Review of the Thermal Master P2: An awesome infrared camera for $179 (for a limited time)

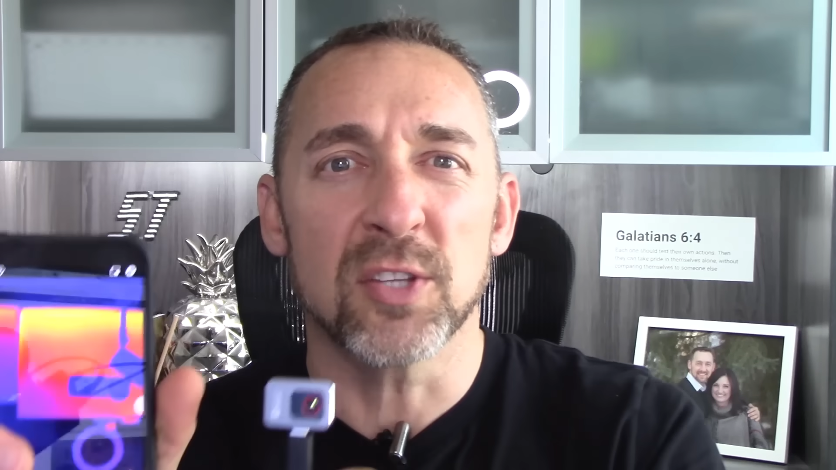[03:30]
it's really weird to turn this and have it displayed differently on your phone.
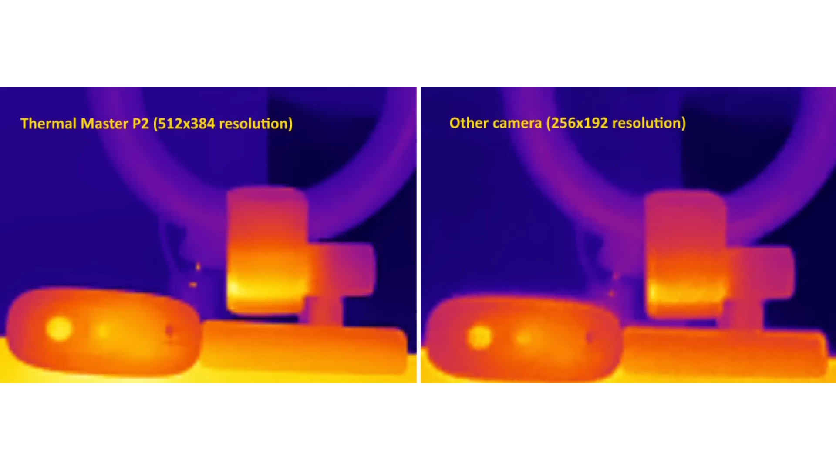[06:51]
It's not strikingly different, but it is noticeable.
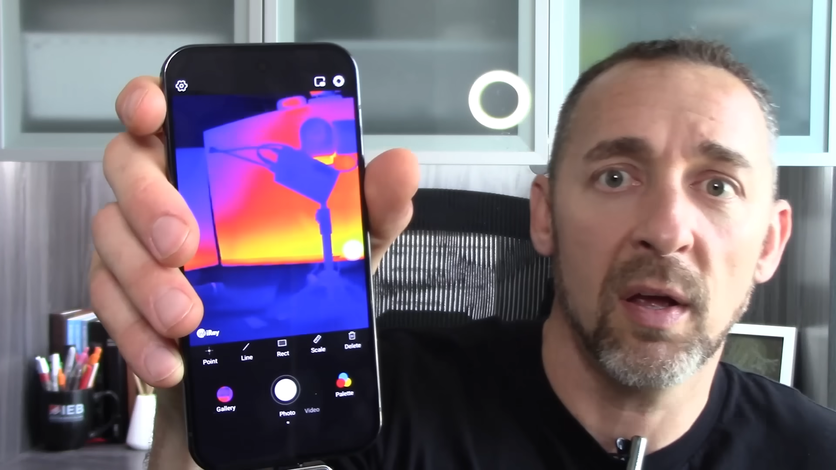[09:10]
And now we're ready to shoot. So very responsive software. It has worked error-free for me.
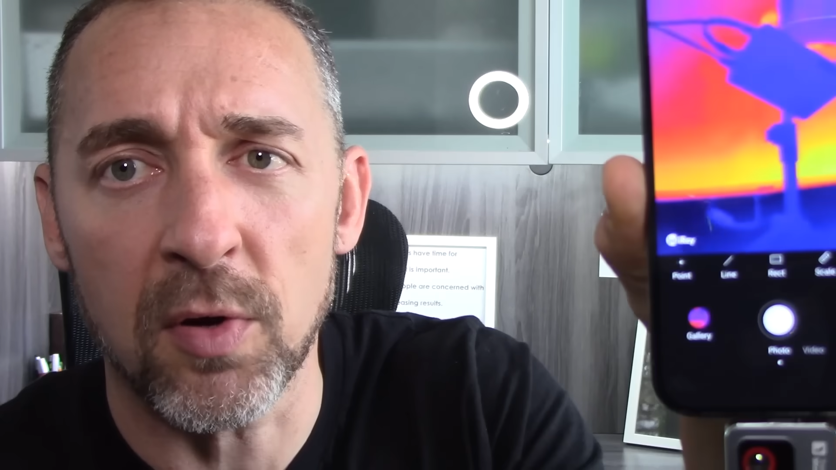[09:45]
It says infrared, just like the old camera. Why does it say infrared? I don't know. But at any rate, um,
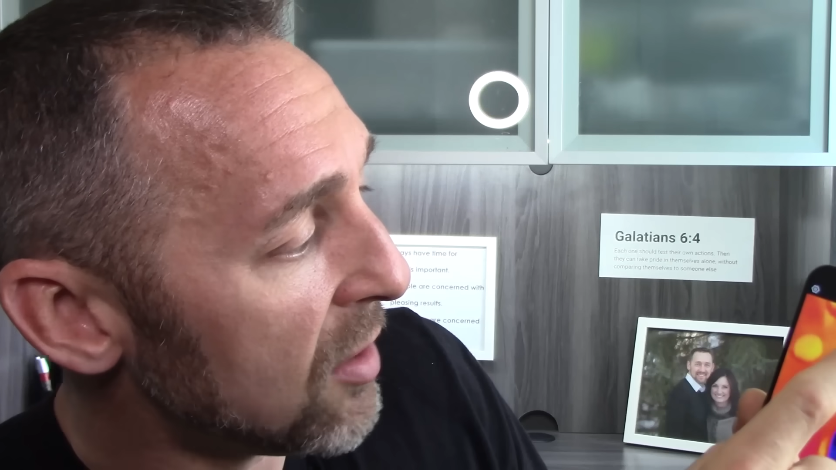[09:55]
the, the one thing that I, I really am bothered by with this is the fact that the temperature scale, which I always like to have on the side for all my infrared images, it doesn't show up. You need to manually turn it on.
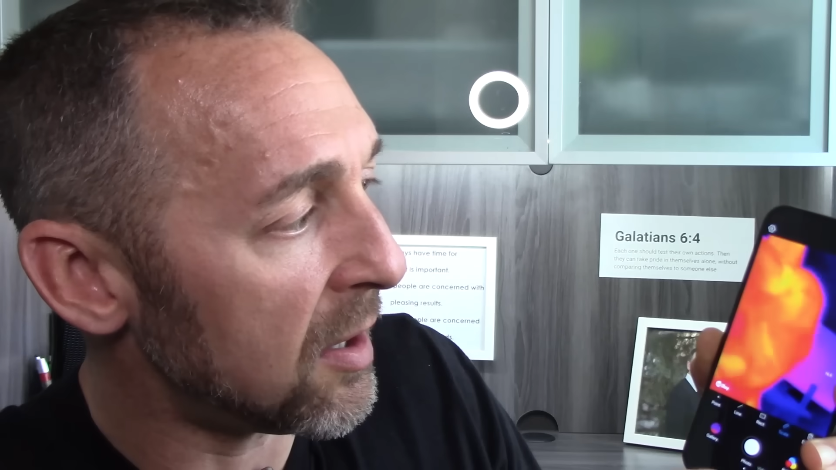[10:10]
You need to hit the scale button and now let me put it there. Now the scale shows up.
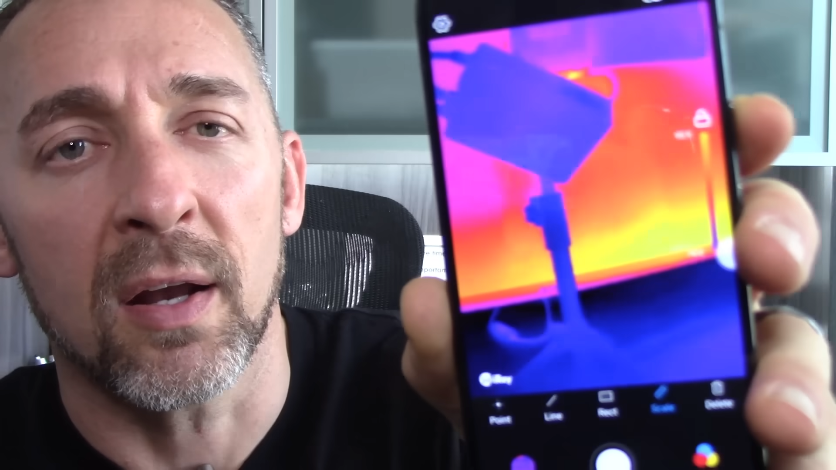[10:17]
And as soon as I exit out of the application and I come back in, the scale is gone again.
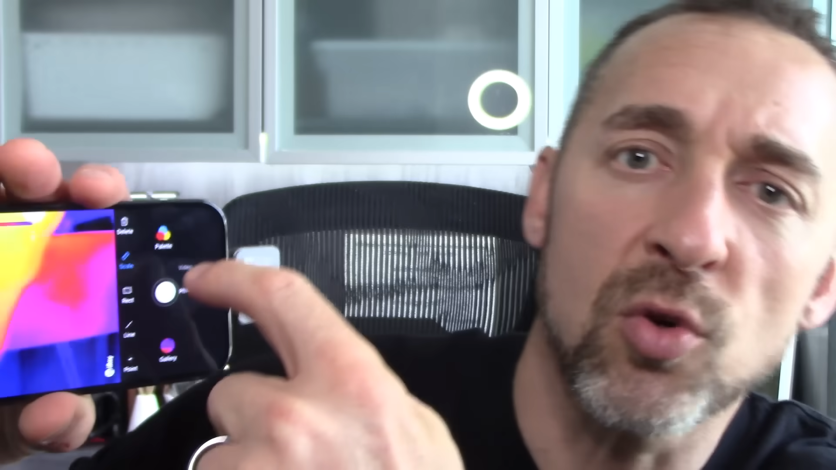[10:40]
But when I do point temperatures, it does change the orientation of those.
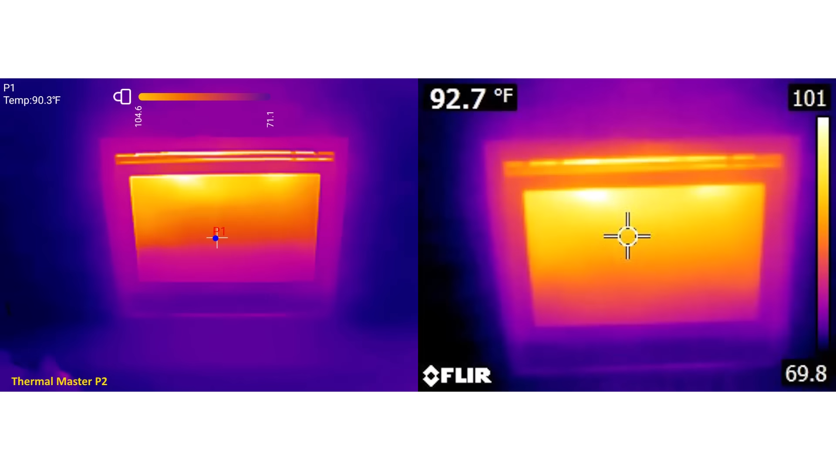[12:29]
As you can see, we have superior image quality with the Thermomaster P2.
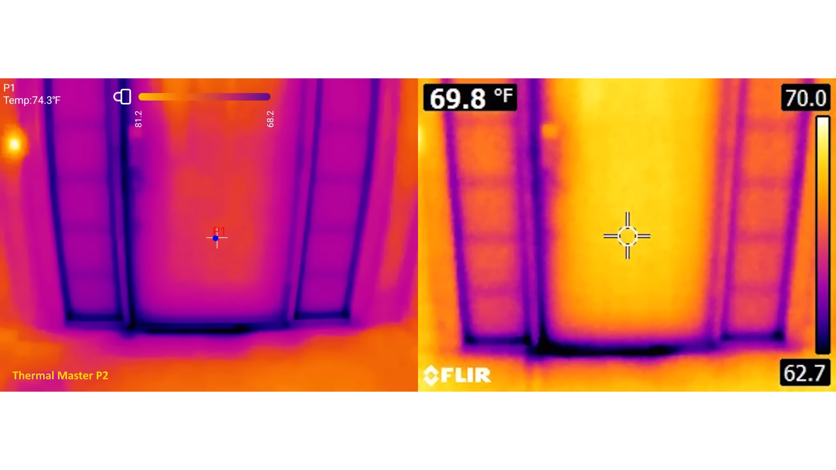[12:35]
There's no comparison. It is way better.
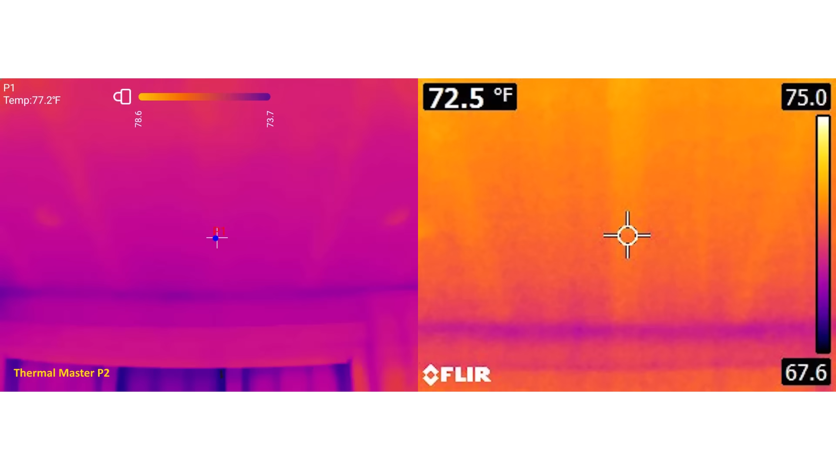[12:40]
So if you're using this camera for occasional use,